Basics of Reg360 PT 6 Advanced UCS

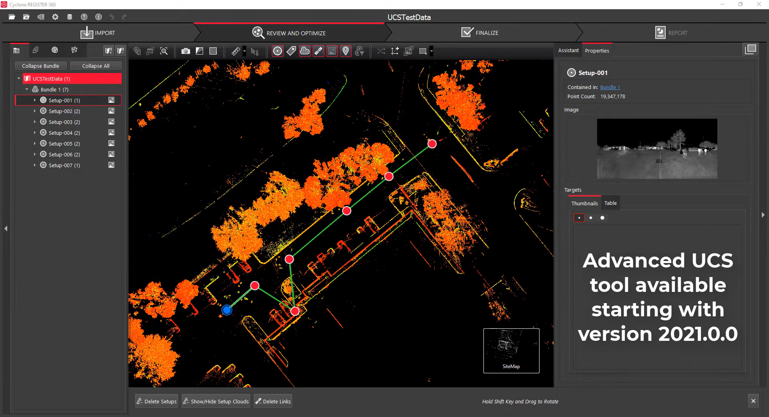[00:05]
In this video, we're going to cover the Advanced UCS Tool. Now if you remember from Part 5, and also as shown on the screen right now, the standard UCS Tool is still available from the sitemap view. However, to access the Advanced UCS Tool,
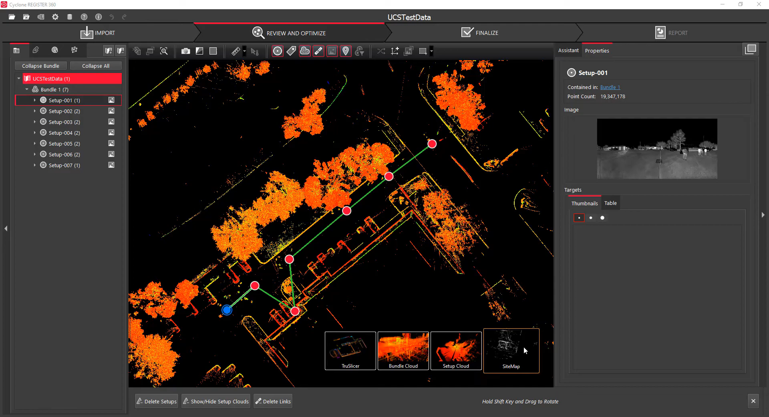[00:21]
you're going to need to go to either the Bundle Cloud View or the Setup Cloud View. And then go up top and you'll see that the Advanced UCS icon is active.
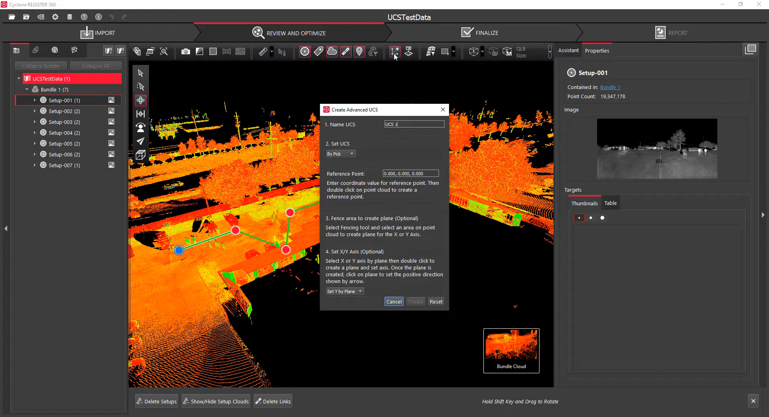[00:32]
Click on that icon and move the box out of the way. You'll see that we have three tools. We have By Pick, By Plane, and By Corner. Both the By Pick and the By Corner method offer you an option to create a reference point with that point of the coordinates, where the plane view only is simply to square up, say, like a building,
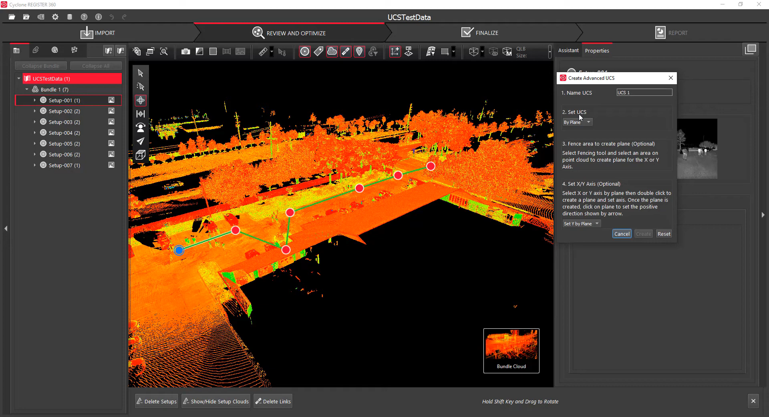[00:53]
and say from that plane, I want this way to be east or north or whatever. Now to make things simple, I'm going to change over to the grayscale view so that you can see things a little bit easier.
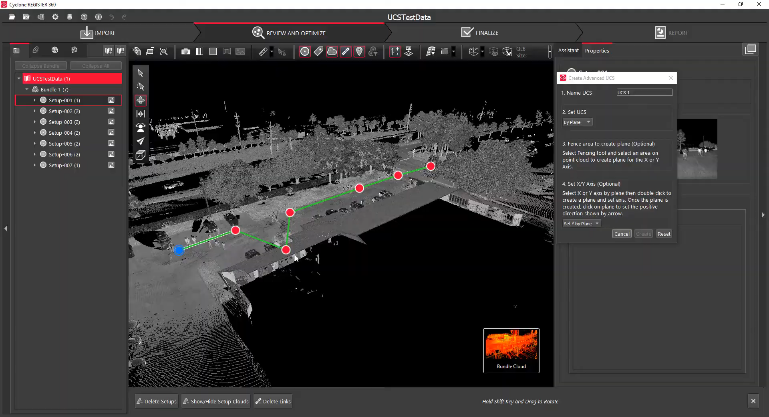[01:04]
And the first one we're actually going to use is the By Plane tool. So we're just zooming in down here to the building. And in this case, I'm going to say I want to set my x-plane.
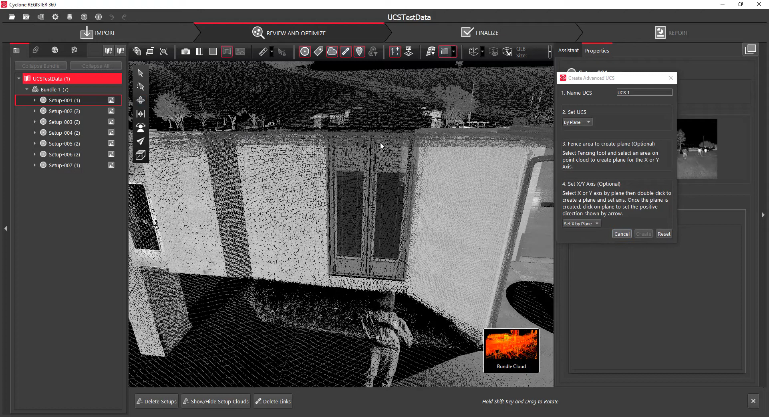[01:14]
And we'll choose the Selection tool and window around the point cloud. And you'll see that it selects or highlights a portion of the point cloud. By double-clicking on that portion, it creates a plane. And you can now see this green arrow pointing out. This will be my new easting direction based off of the fact that I have the set by x-plane.
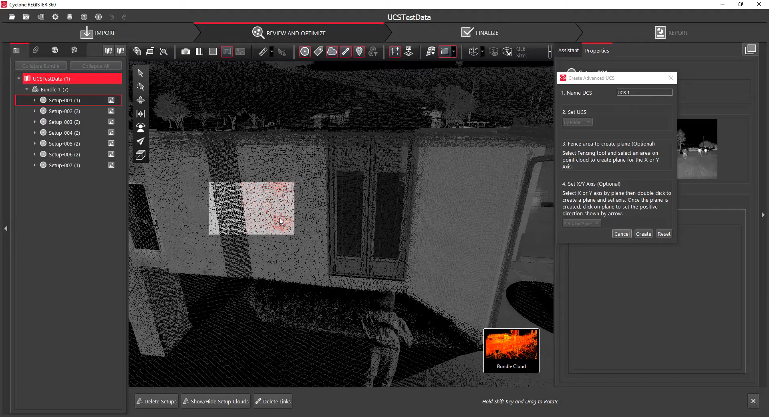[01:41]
If it was set by y-plane, this would be my new north. If I want to invert that direction, I can simply click on the plane again. And now that arrow is pointing the opposite direction. So when I hit Create and come over here to my site map view,
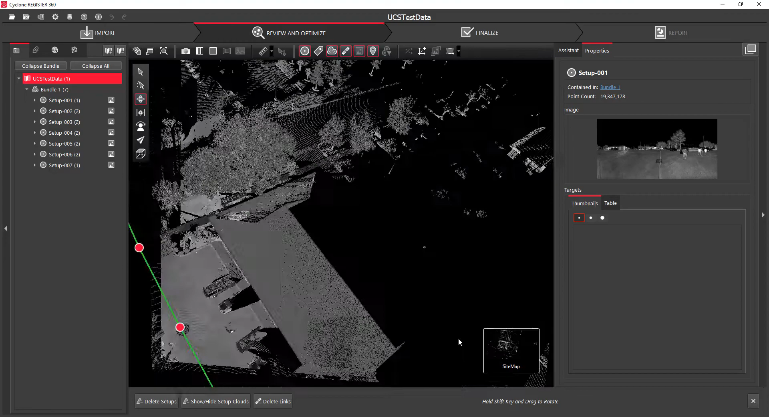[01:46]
you'll see that away from the building is now my east direction.
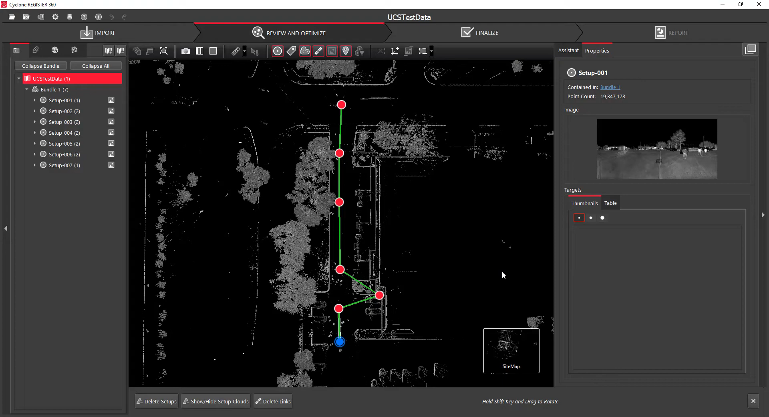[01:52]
Now we're going to come back into the bundle cloud view again, and we're going to choose a different option.
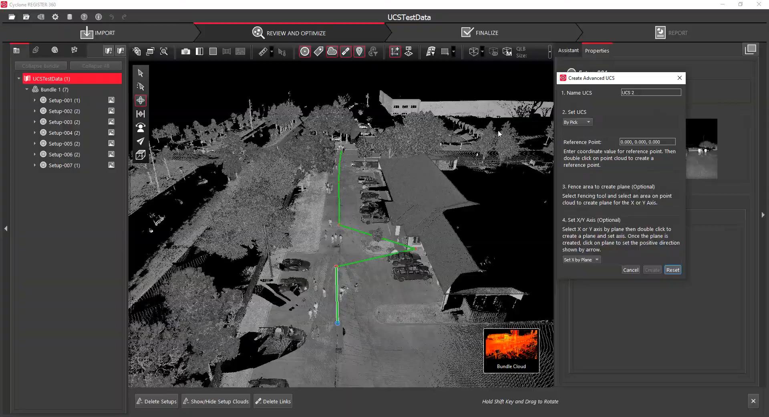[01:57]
This time we're going to use the By Pick method. And much like in the video for part five,
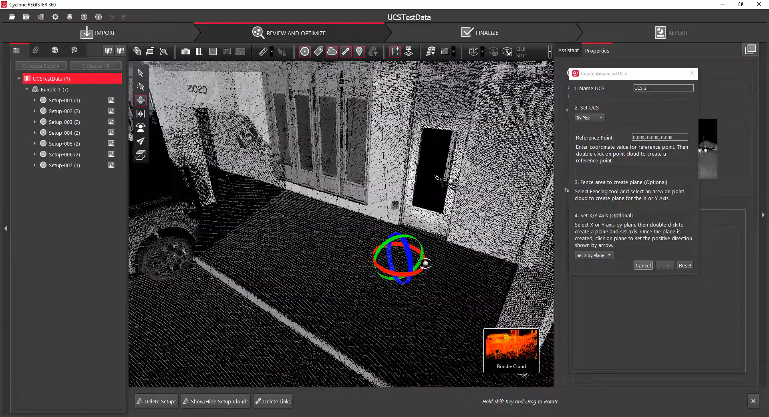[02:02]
I'm going to use this door as the reference because maybe I want my elevation to be 100 right at the door. I'm simply just going to double-click a point in front of the door, and it's going to create a vertex. Now I can come over here to my reference point, and I can say I want 500, 500, and an elevation of 100. And that will be my coordinate for this reference point.
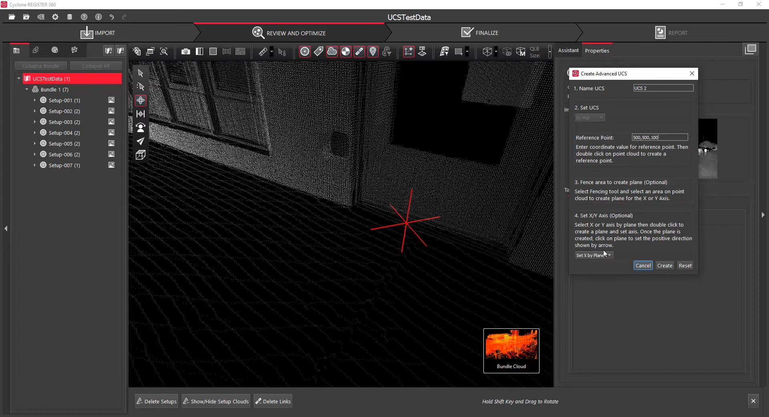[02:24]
Now I can either set by the x-plane or by the y-plane. In this case, I'm going to use the y-plane because I want the face of this building to be pointing towards due north.
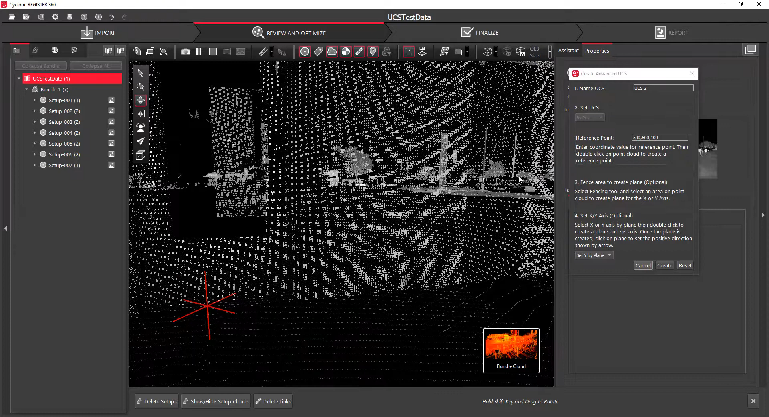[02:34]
So I'm just going to zoom out a little bit, and again, I'm going to use my selection tool, window around some of the points, double-click on the points,
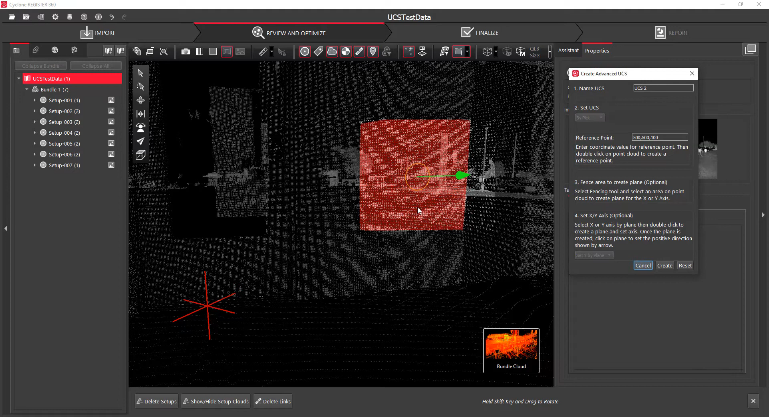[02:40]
and you can see that it creates a plane again, much like it did before. And that arrow is now pointing out from the building just like I want it. By hitting Create again, coming back to my site map view,
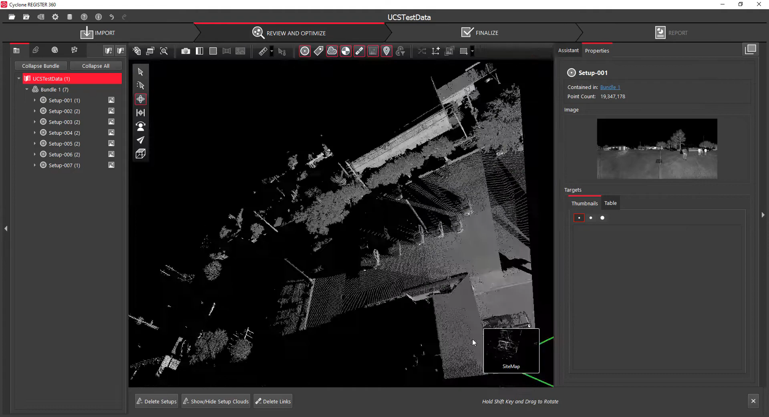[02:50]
you'll see that now my building is facing that due north direction just like I want. And when we come back into the Bundle Cloud view, I want to select a point, you can see that my coordinates are based off that 500, 500, and 100 that I put right at the door. Now to demonstrate the last option, we're going to come back up here and hit our Advanced UCS icon again, and we're going to choose By Corner.
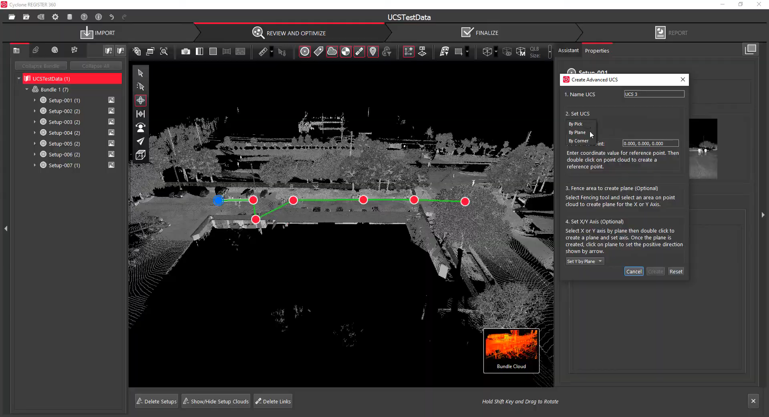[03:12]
This time we're going to rotate around, and we're going to zoom into this area right in here.
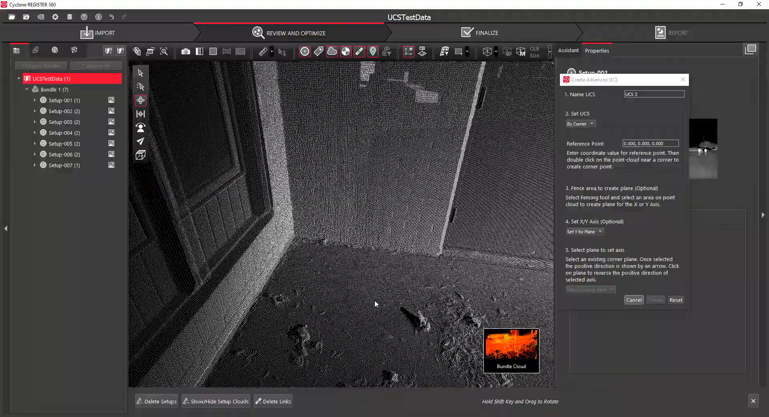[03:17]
And you'll notice that there is quite a bit of noise on the ground from leaves and stuff like that, but that isn't necessary.
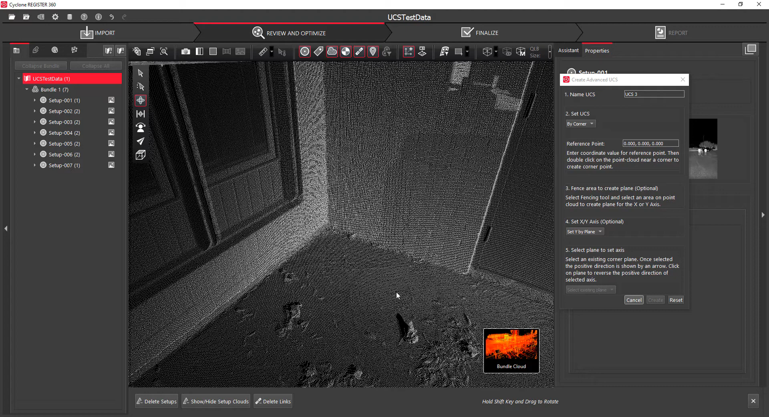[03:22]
You don't have to clean that stuff out. So all I'm going to do is I'm going to double-click on any one of my planes, whether it's the ground or the two walls,
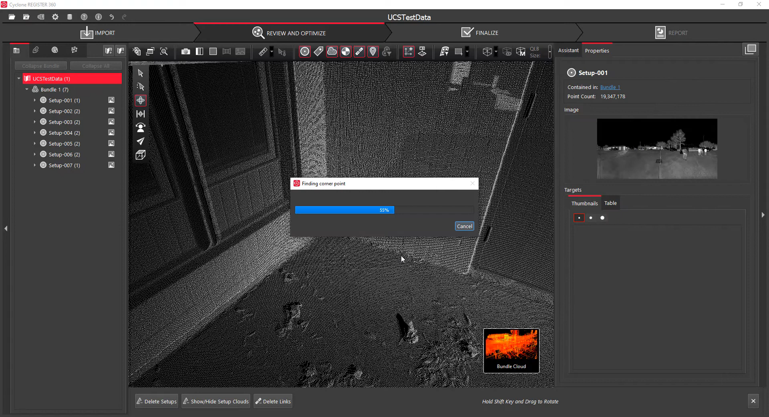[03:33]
and it'll create three planes and put my reference point at the intersection of those three planes. Now you can see that my reference point is right at the intersection of those three planes. Again, I'm just going to use the same coordinate basis of 500, 500, and 100 here. And this time I'm going to say I want to set by my X plane, and I'm just going to come over here and click on that plane. So this will be my new Easting,
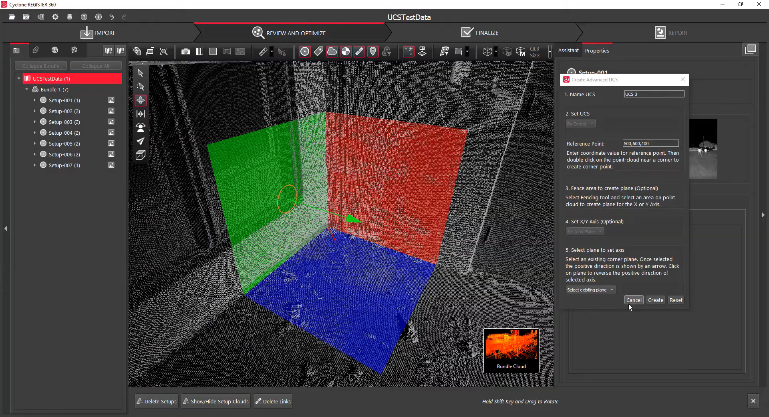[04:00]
and I'm going to say Create, and we'll come back down here to the site map. And you can see that that portion of the building is now facing east.